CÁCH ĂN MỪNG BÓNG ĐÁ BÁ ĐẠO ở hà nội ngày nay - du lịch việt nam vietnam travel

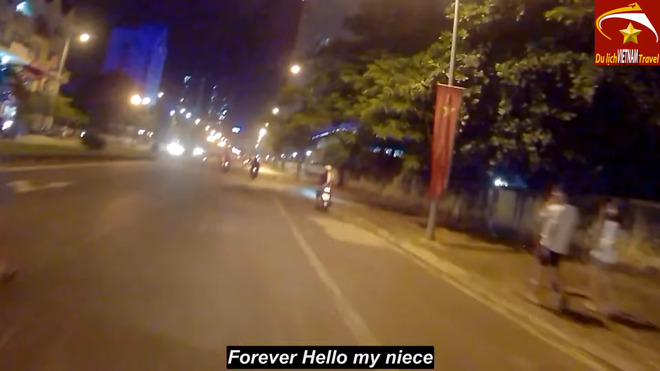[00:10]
Hiện giờ Minh Toàn đang lưu thông trên tuyến đường 36m của
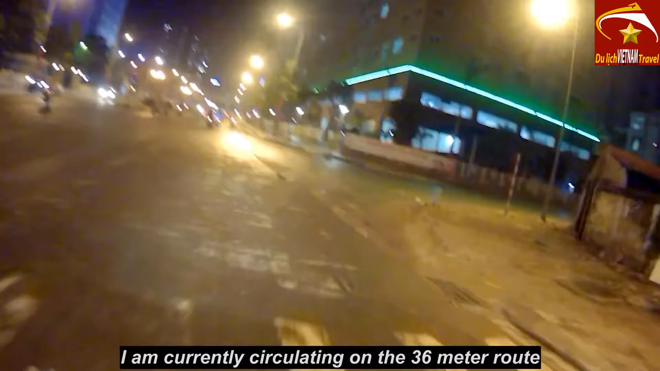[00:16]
quận Hà Đông, thành phố Hà Nội.
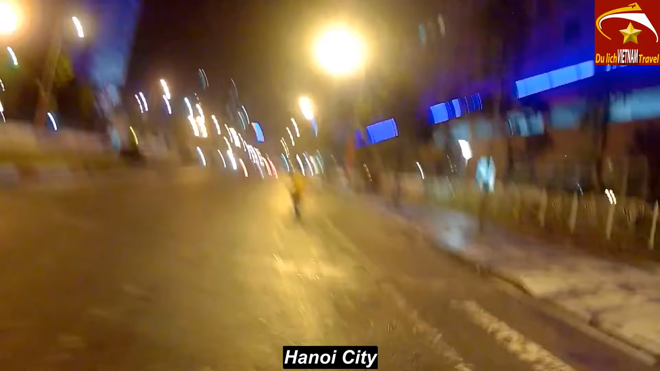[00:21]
Tức là tuyến đường đằng sau Bixi đấy ạ.
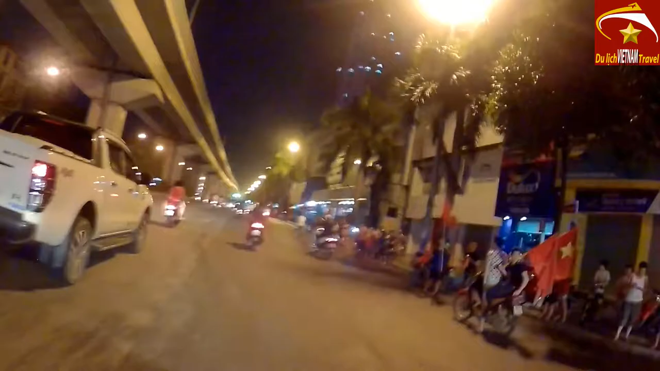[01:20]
nhưng mà quý bà con các bác có thể nhìn thấy được.